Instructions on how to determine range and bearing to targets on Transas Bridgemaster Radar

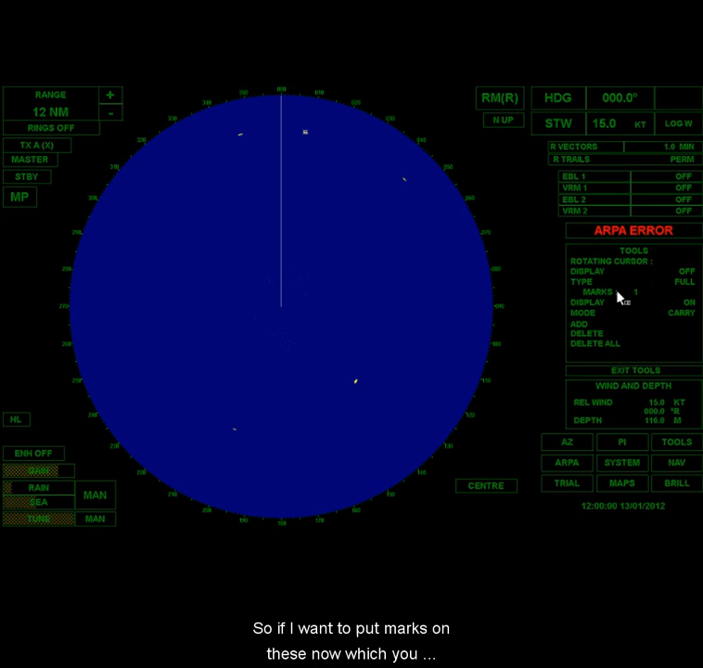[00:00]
I'm going to show you here is how you can measure the range and bearing to targets. So, you know, you can do this a couple of different ways. You can just take your cursor and you can put your cursor right where the target is. And when you do that, you can't see it down here. So keep your, yeah, I can't really show you this way. I didn't think they'd have like a pointer. But if you look, I put the cursor right there. If you look down the bottom corner, look at the bottom right corner, this cursor position box.
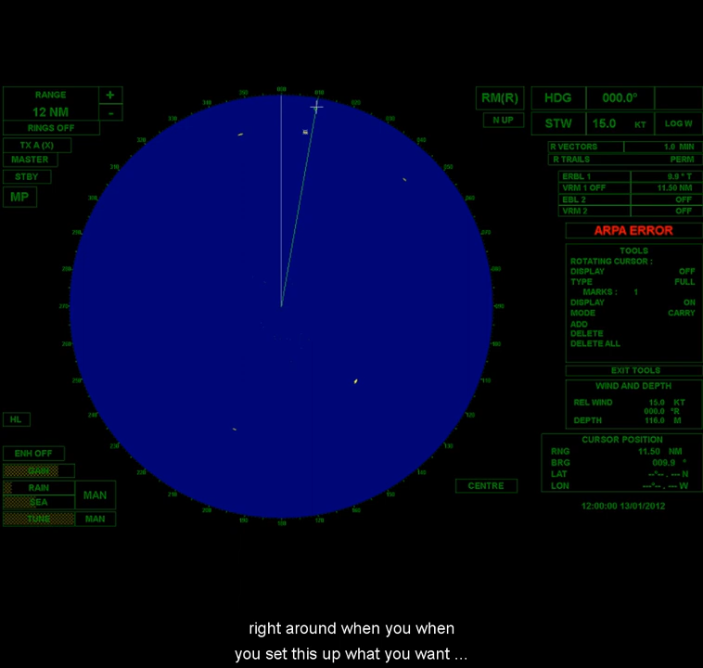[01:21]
This is the EBL, electronic bearing line. Okay. All right. And if I grab that little circle, I can swing this thing right around. And when you set this up, what you want to do is you want to put that right in the middle of the target, not on the left edge, not on the right edge of the target, right in the middle of the target. Okay. Then if I was to put on my VRM, I turn that on.
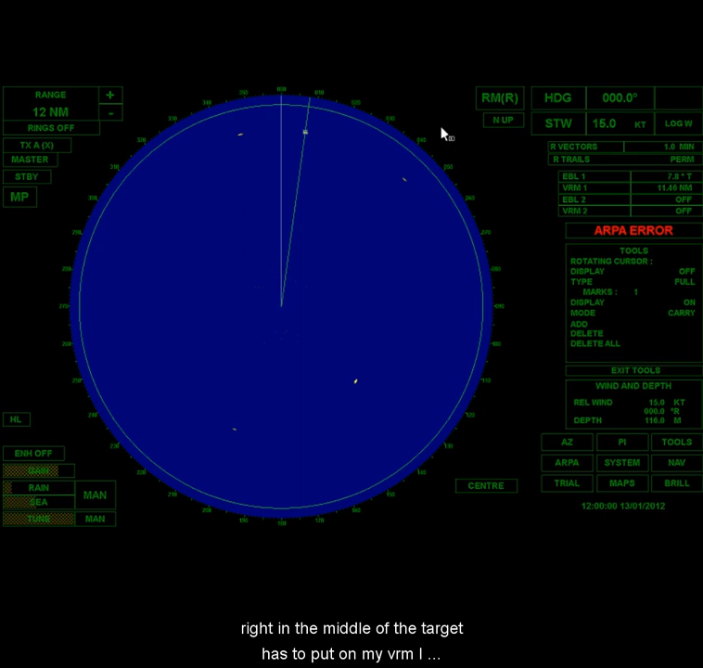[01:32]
That's the circle. Okay. And I can grab that. Okay. Oh, well, it doesn't seem to be adjusting anywhere. If I come over here, I can click on, if you look over here to the right where the cursor is,
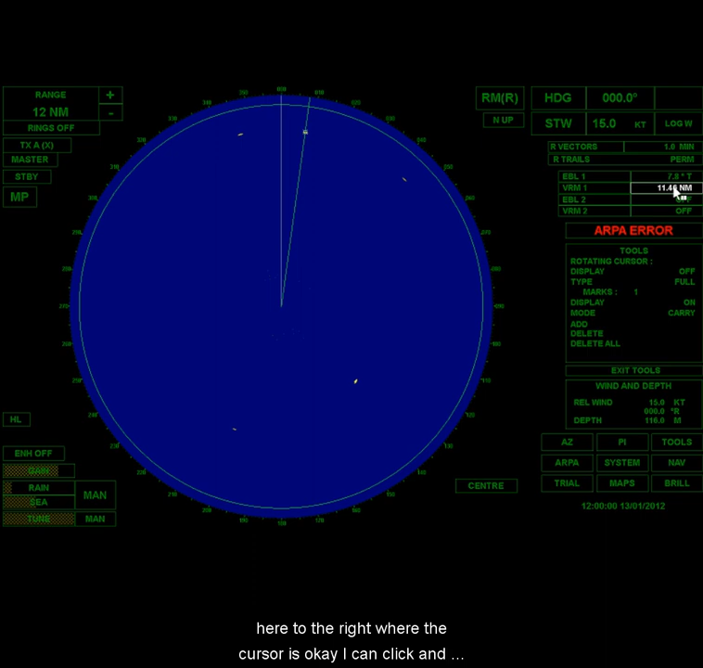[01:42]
okay, I can click and slide my mouse around. And I want to put that right on the inside edge. Okay. And now that's telling me that that vessel is 7.8 nautical miles at 9.94.
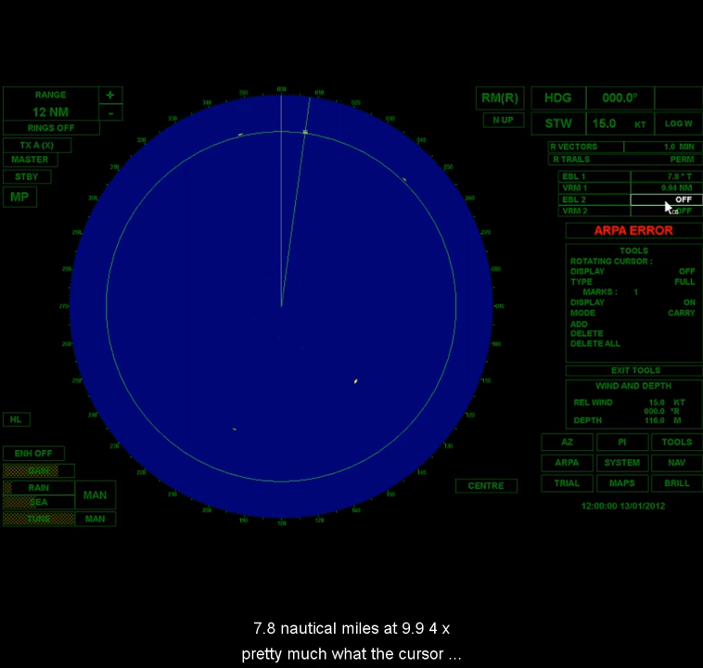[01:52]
That's pretty much what the cursor told us as well. Okay. Now, if I want to do this target, I can adjust my EBL there. Okay.
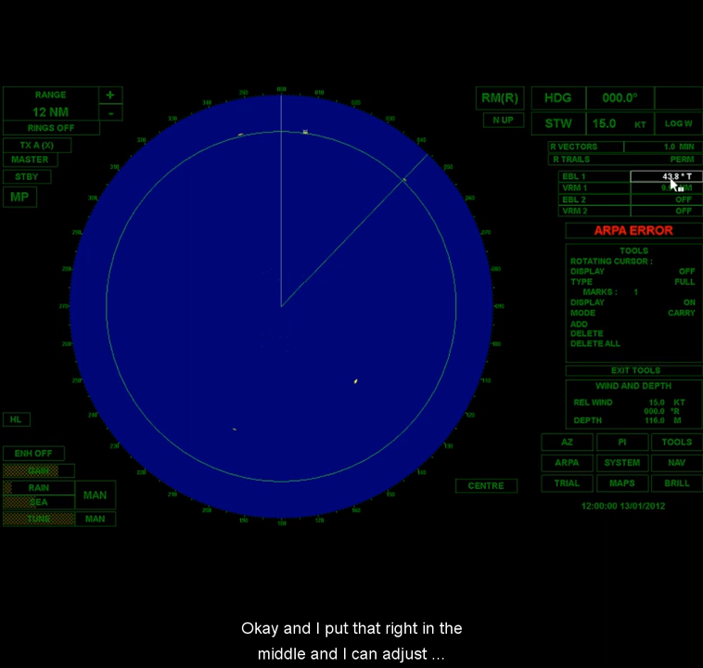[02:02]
And I put that right in the middle. And I can adjust my VRM right there. Okay. Now, that's, so that one is 44 degrees at 10. I can also do this.
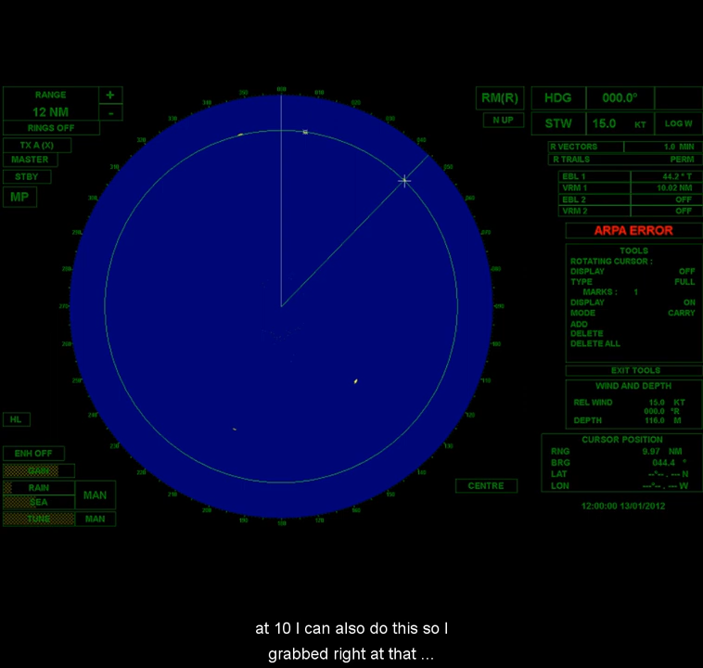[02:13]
If I grab right at that intersection, I can adjust both of them simultaneously. Okay. So that means that target three is, target three is 134.8 at 5.9.
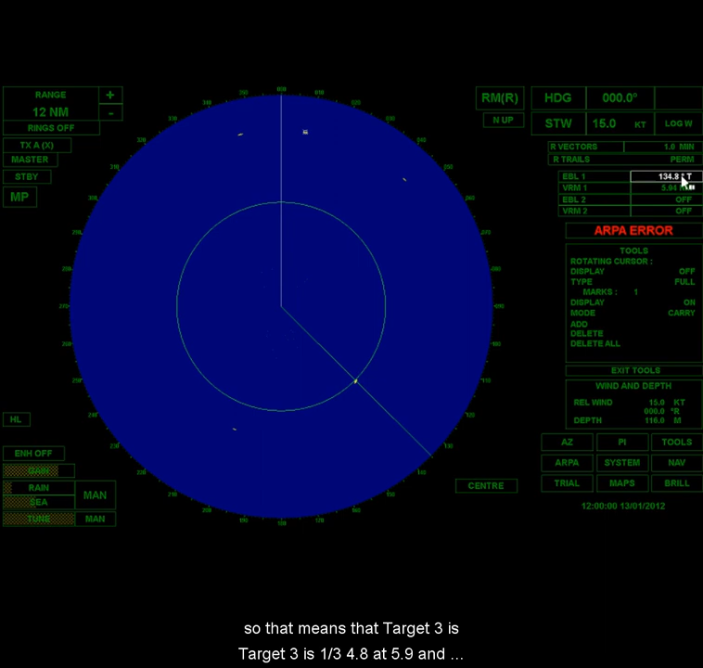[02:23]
And I can grab these guys. So you have a variety of ways of doing this. You can use the cursor. You can use, you can adjust these one at a time. Or you can grab them where they intersect. And you can adjust them simultaneously. Remember, the EBL goes in the middle of the target.
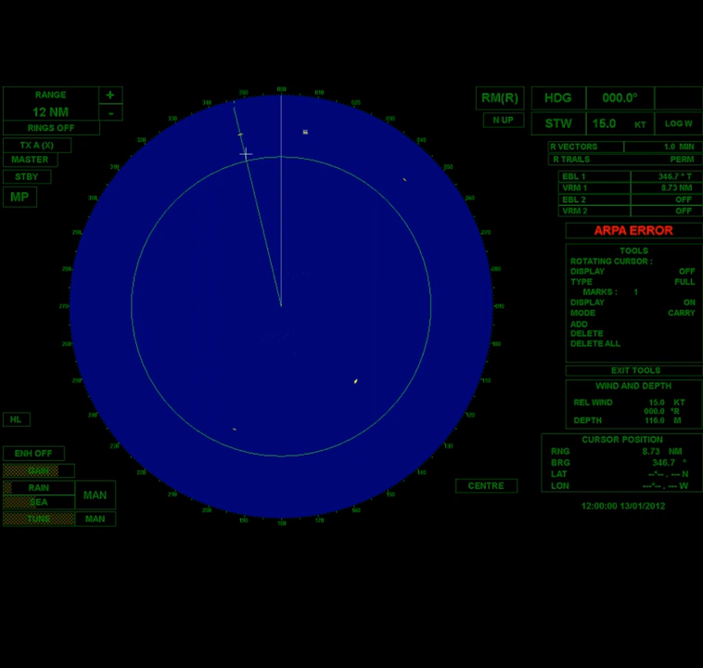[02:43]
The VRM goes on the inside edge of the target. Not on the far side of the target. Not in the middle of the target. On the inside edge of the target.
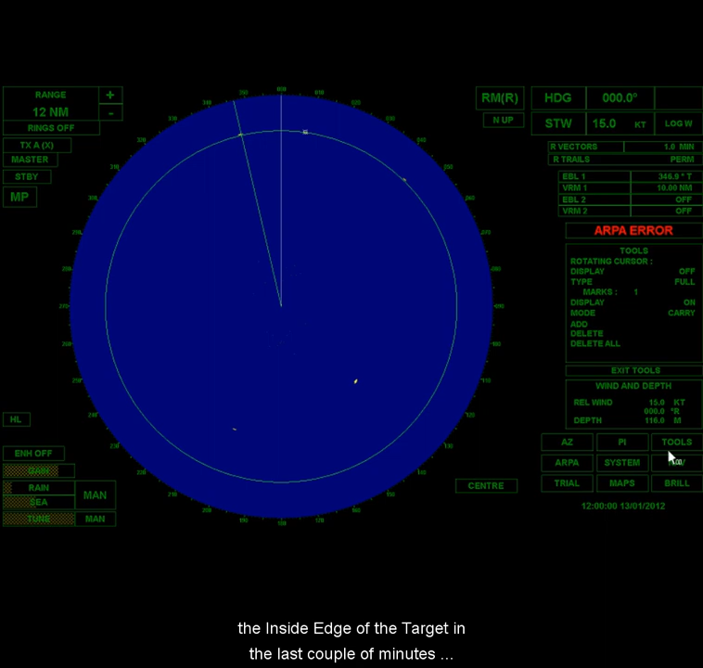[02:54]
Now, and just in the last couple of minutes here, I'm just going to show you a couple of other little, other features.
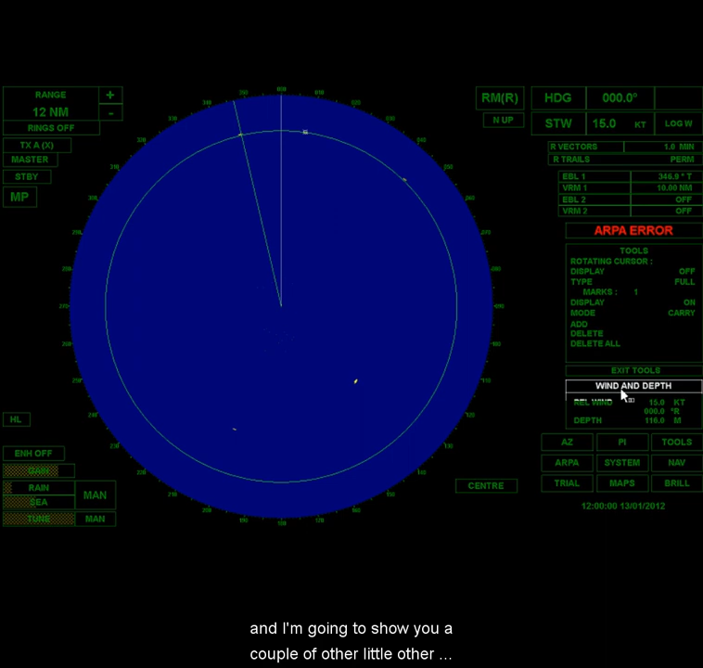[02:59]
Okay. First of all, there's this thing called center.
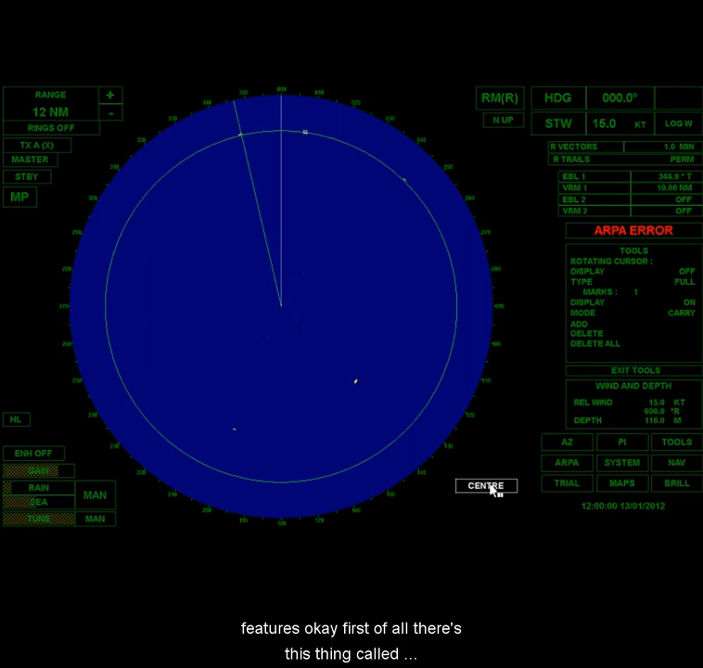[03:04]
Right now, the, the, the, the, we're in the center of the radar screen. But I can come over here and I can use max view. Okay.
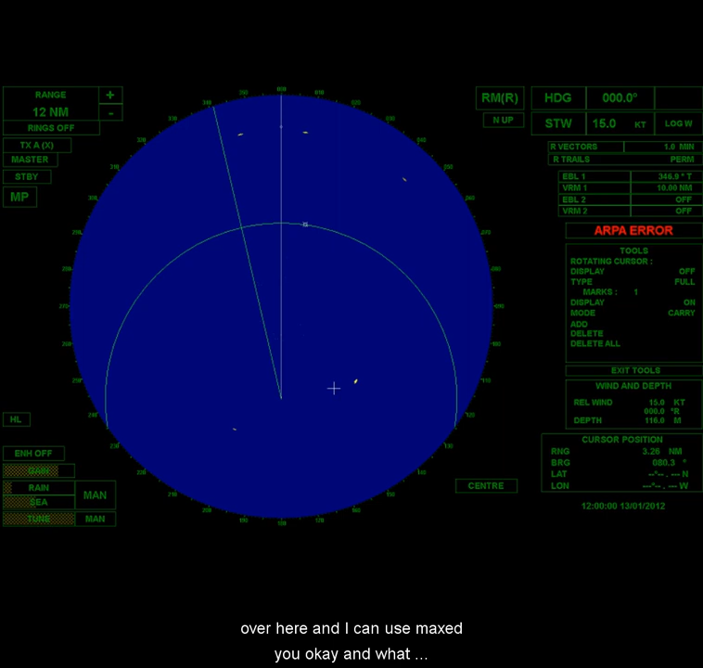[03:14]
And what that does is it extends my view ahead, but it decreases my view astern. So this is still 12 miles. So if I put my range rings back on, you can see they're strange shape now.
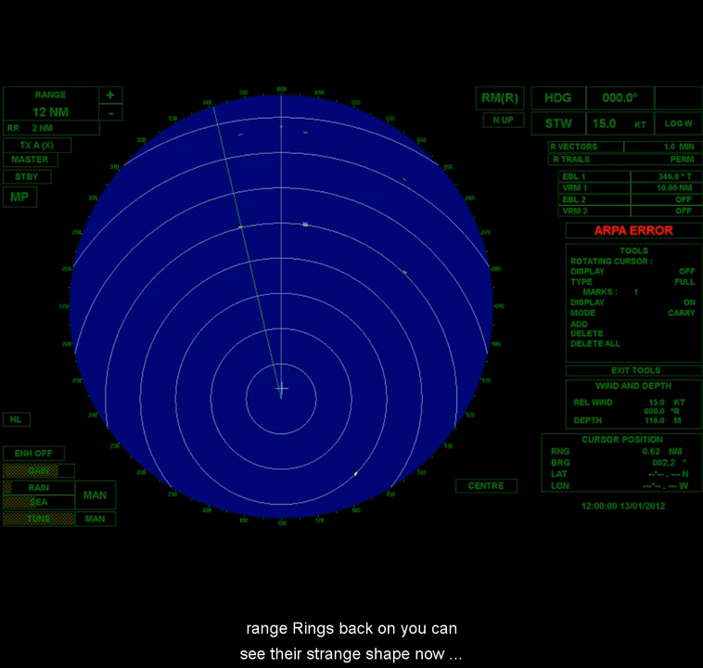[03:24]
This is actually the center of everything. Okay.